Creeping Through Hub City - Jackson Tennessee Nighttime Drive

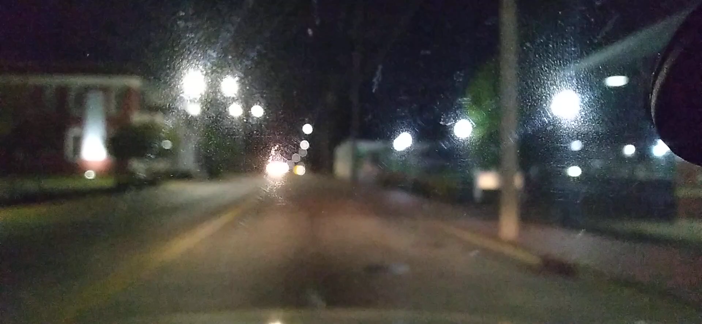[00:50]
Turn the air down where the fan, you don't have some fan noise. The phone is going to keep trying to focus on all the lights, so I don't know how that's going to turn out.
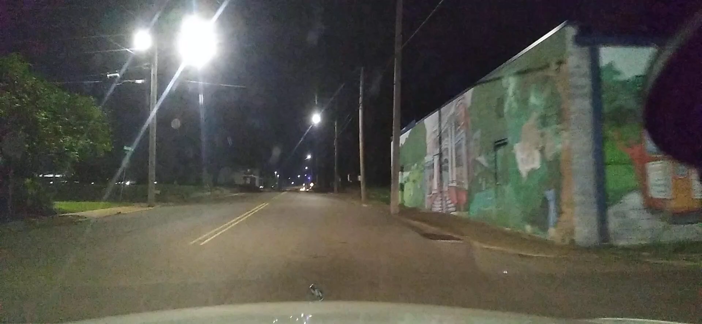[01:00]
It's probably not the best part of town down through here. And I'm 50 years old. Like I said, I grew up in this area, Jackson, Tennessee area. I spent a lot of weekends down here at the clubs and the pool halls and so forth. Yeah, I've come through here a lot. It's never been just a great neighborhood.
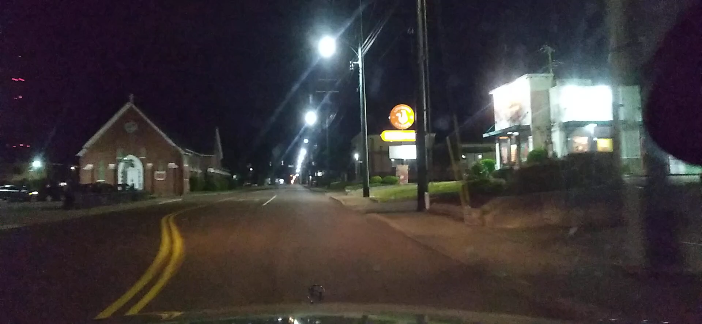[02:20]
That's been there for as long as I can remember. All these lights down here, all these stoplights this time of night are blinking yellow, as you can see. So you can just ease on through. You don't have to stop. I need to get a video through here in the daytime, so you guys can see more. There's the Dodge's store. You think good old Dodge's Chicken is in there. Been there for a little while, too.
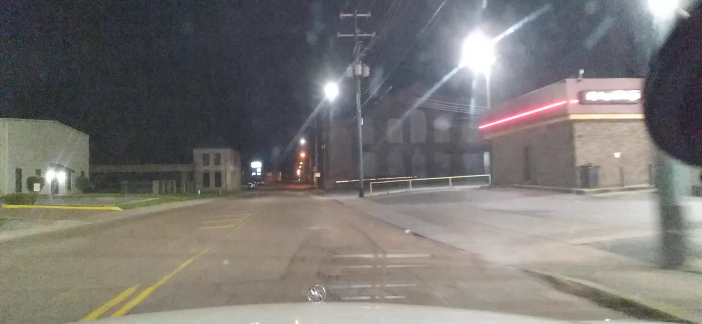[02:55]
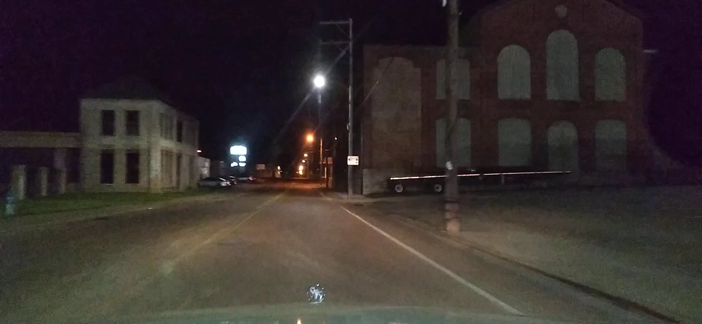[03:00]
Still fab. Some old buildings down through here. CNH Industrial Supply right there on the left. Rough old street through here.
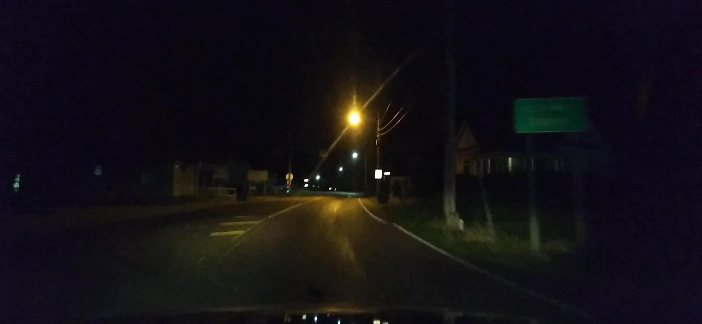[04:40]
We're getting down into the residential part of North Royal. There's a little convenience store up here on the left. I've been here for years and years and years. Back in the 80s, my dad, he walked down. It's not too far from where my cousin lived at the corner of Greenwood and Royal. My dad walked down there late one night. He was living with my cousin, working at a place down here.